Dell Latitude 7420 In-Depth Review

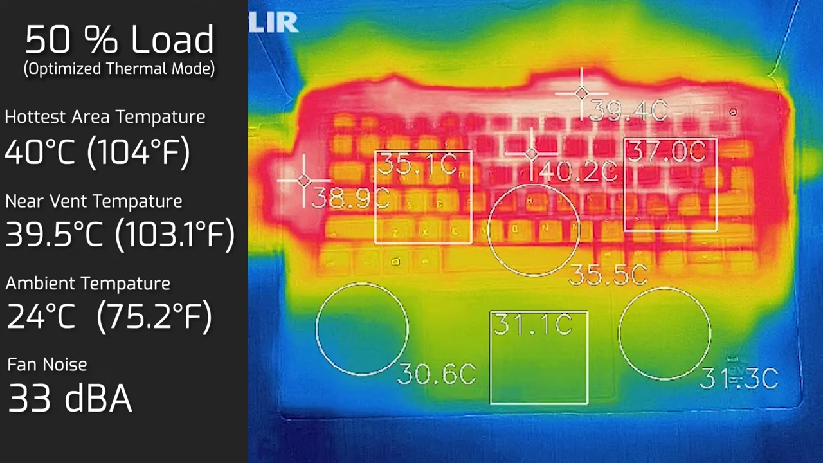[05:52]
Then I put the computer on 50% load, and the hottest area of the keyboard measured in at 40 degrees Celsius. And as for the fan noise, it went up to a maximum of 33 decibels. So you start to hear the fan very little bit. Then I put the computer at 100% load, and the hottest area of the keyboard measured in at 46 degrees Celsius. And as for the fan noise, hit a maximum of 35 decibels. So you do hear that fan go off a little bit, but it's not really annoying at all. And it's actually not high-pitched neither.
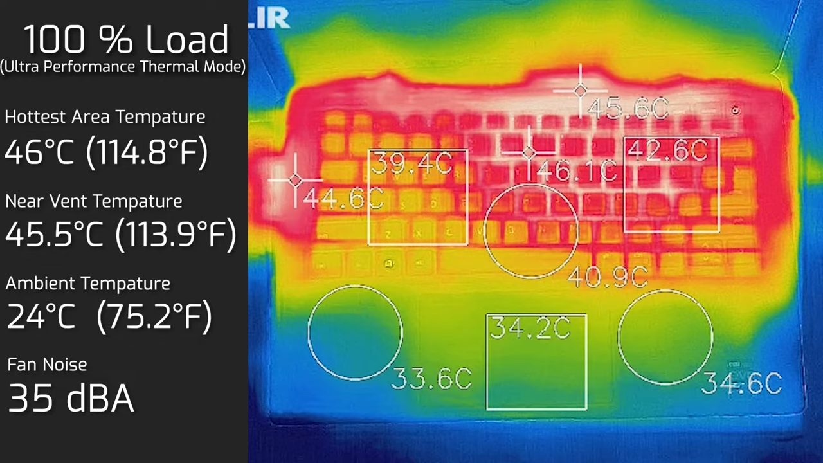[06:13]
I also measured the bottom back cover of the computer, and the hottest area measured in at 47 degrees Celsius. And as for the fan noise, of course, still stuck at 35 decibels. So I really wouldn't advise this computer to be putting in your lap, still have something separating between the laptop and your lap. I really don't advise most of the laptops to be on your lap, even though they're called laptops anyway.
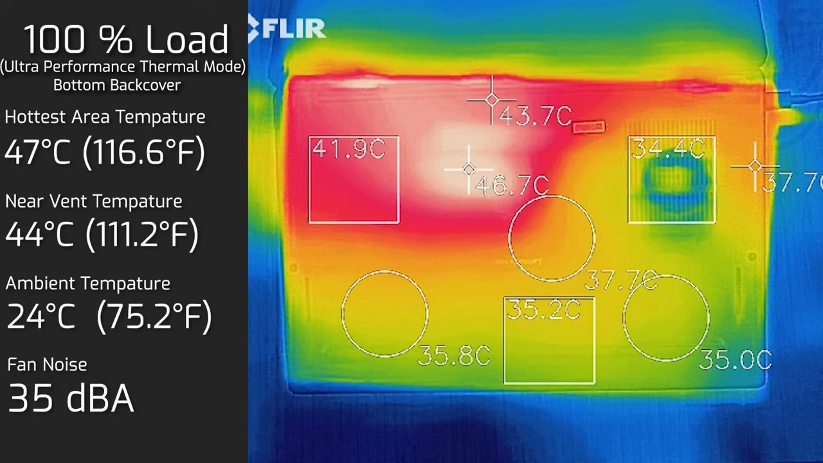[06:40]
So maybe we should call them notebooks instead, as they suggest. I did compare the results of the temperatures and fan noise with the results from the Latitude 7410 I did last year.